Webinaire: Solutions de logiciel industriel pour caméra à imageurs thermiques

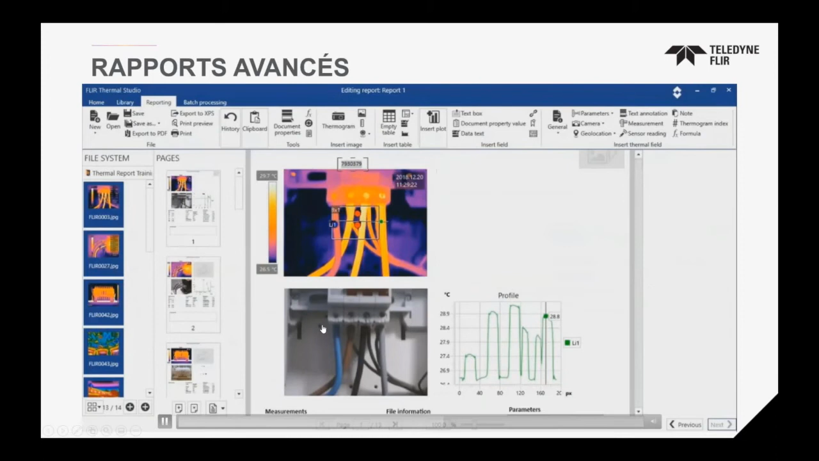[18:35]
Dans ce cas-là, on a un modèle avec les graphiques pour les points. On peut ajouter des commentaires.
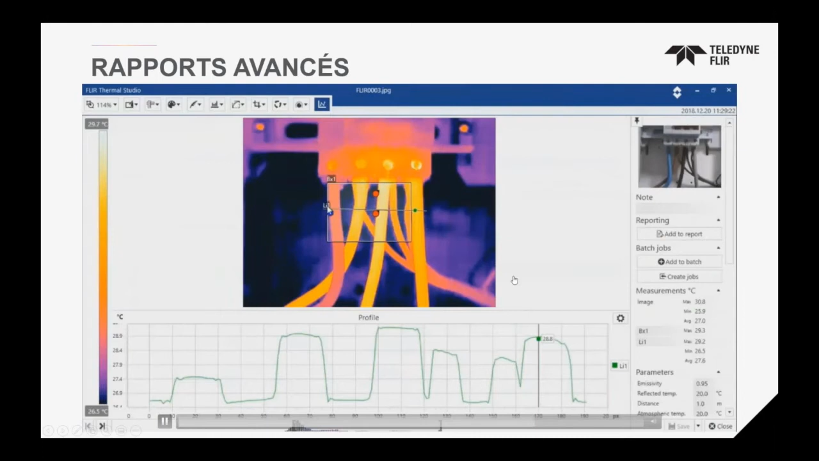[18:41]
On peut éditer les images, faire des ajustements et revient après dans le rapport pour faire les changements qu'on avait fait. Alors, c'est vraiment des affaires avancées qu'on est capable de faire.
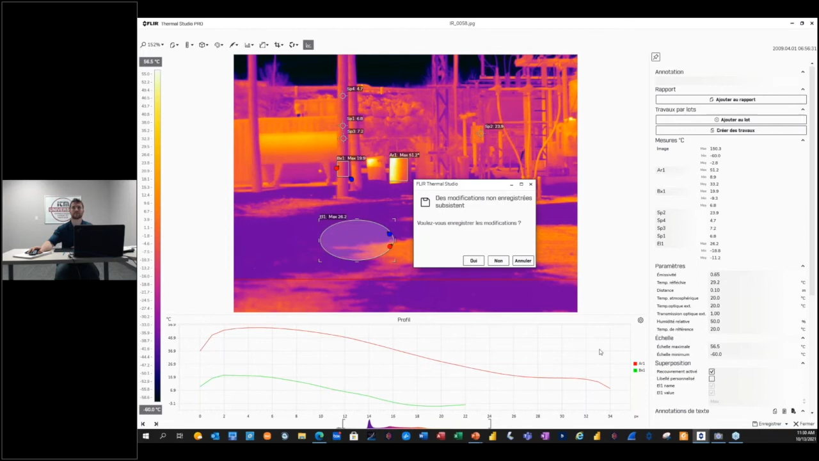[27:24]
Comme dans ce cas-là, j'ai un... laisse-moi juste trouver ça.
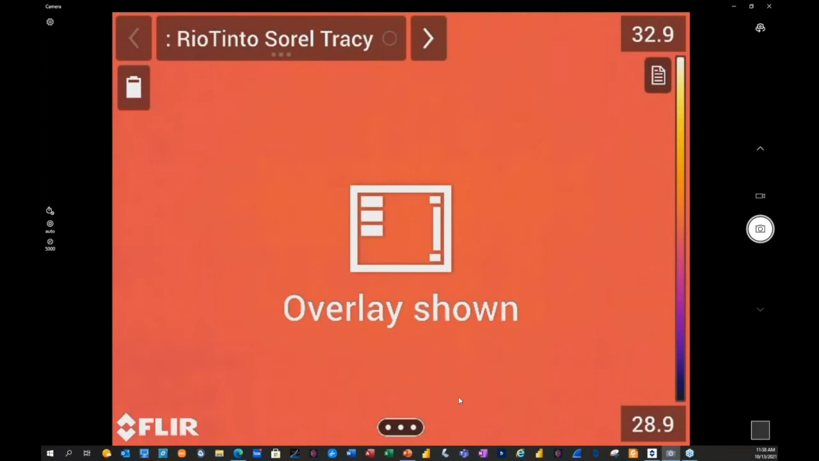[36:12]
Alors, les routes de travail, le parcours de travail qu'on avait fait, maintenant, ils apparaissent sur l'écran de la caméra.
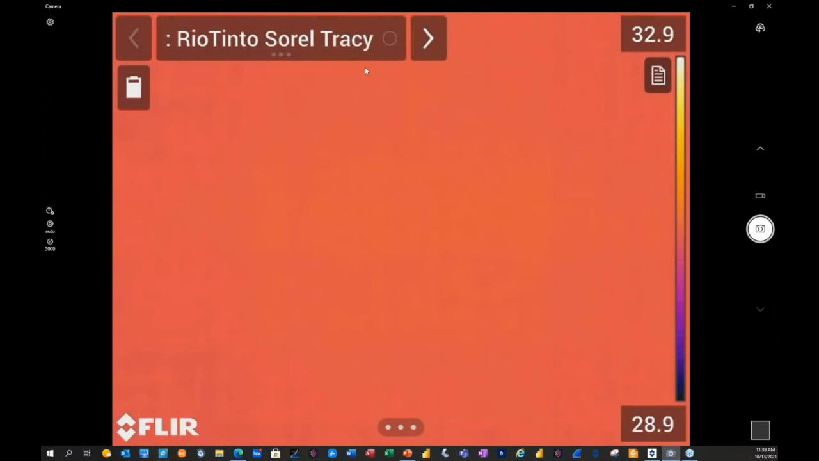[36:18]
Je suis connecté sur ma caméra, puis moi, j'ai le caption. C'est pour ça qu'on va voir et pas rien. Mais, alors, si je suis technicien, nouveau technicien, je suis en train de faire des inspections dans différentes places, soit de building ou de station, n'importe quoi. Maintenant, au lieu d'apporter une liste de travail avec moi, je l'ai toute dans la caméra. Je vais activer le route de travail, le parcours de travail. Je touche les trois points. Maintenant, tous les critères créés par la personne qui a créé le parcours qui apparaissent ici.
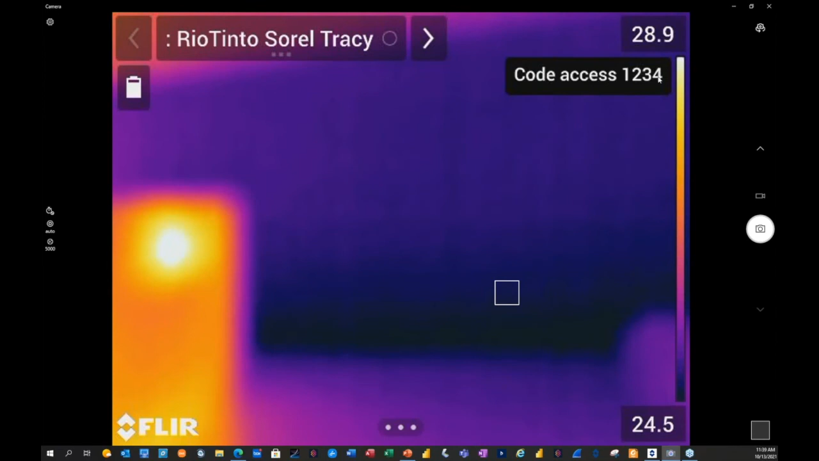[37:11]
Je peux mettre une note pour le technicien que moi, ça apparaisse comme un petit icône de documentaire. J'ai tape ici, qui on le voit. Alors, si on veut mettre une note de code d'accès, une note de téléphone, indication de qu'est-ce qu'on veut faire. Ça, pour chaque point qu'on fait, on peut mettre des commentaires. Maintenant, si je prends une image, puis malheureusement,
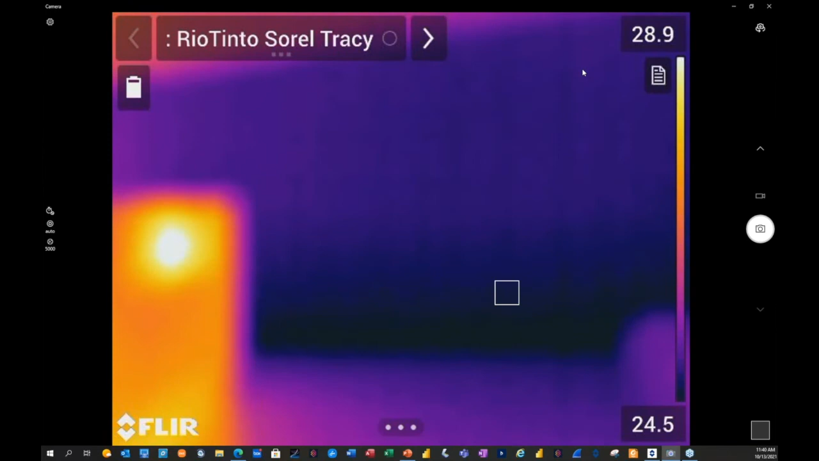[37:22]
je suis connecté au PC, ça ne va pas fonctionner si je prends une image à cause que j'ai en train de faire un stream de ma caméra sur le PC. Mais je suis capable de mettre plusieurs
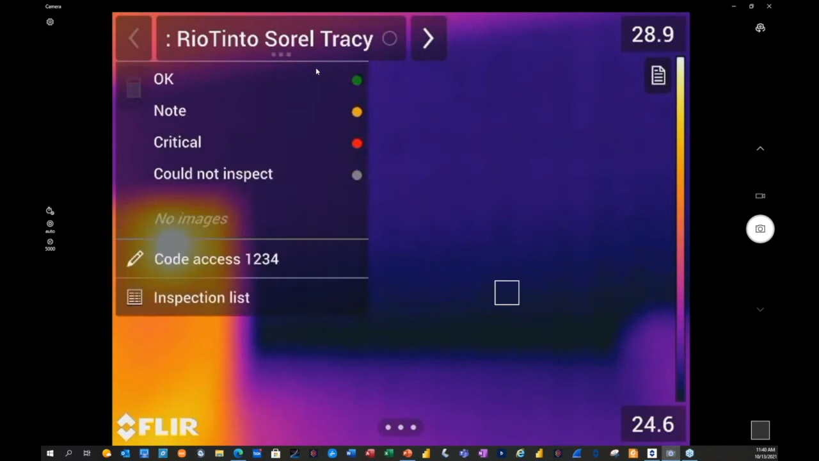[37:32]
images sur un point de travail avec les critères. Alors, j'explique encore. Ça, c'est un parcours de travail. On est capable de créer. On peut le faire dans le caméra. C'est pas facile. On recommande toujours de travailler avec Turbo Studio et le add-on de Root Creator. On télécharge ce parcours-là dans le caméra avec les commissions. On peut descendre jusqu'à 6 niveaux pour endroit.
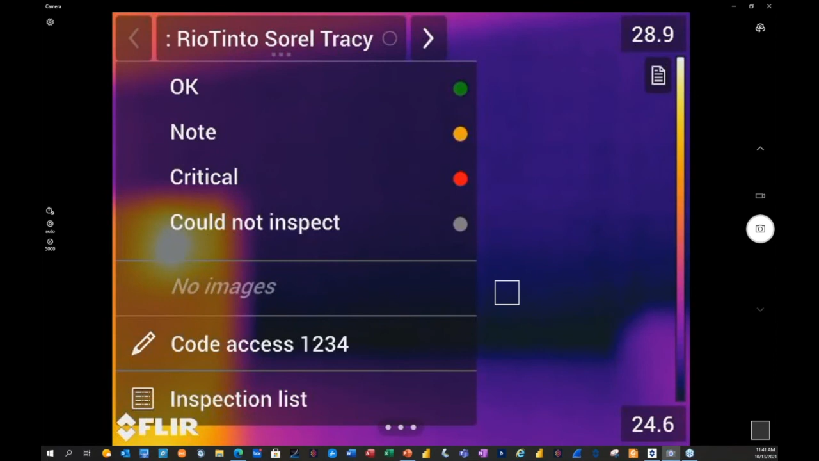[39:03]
Je ne suis pas limité à une image, un commentaire par image. Quand je ramène ça dans mon rapport, maintenant, je vais être capable de créer mon rapport avec tous les commentaires pour vraiment me donner une version avancée. Alors, on va prendre un exemple d'inspection qui était déjà faite.
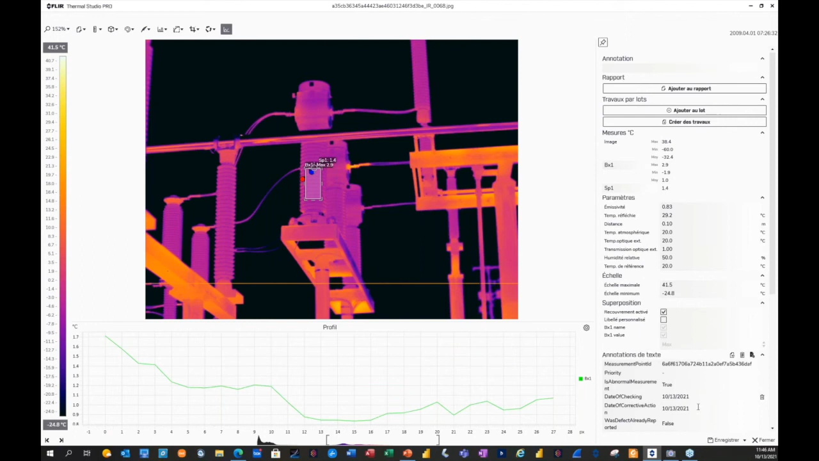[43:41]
On screen: scale top 41.5°C, scale bottom -24.8°C
Là, c'est le téléphone. OK. Là, ça marque investiguer. Alors, dépendamment des états, dépendamment des deltas ou les conditions qui est choisies, ça va donner différents messages pour chaque état.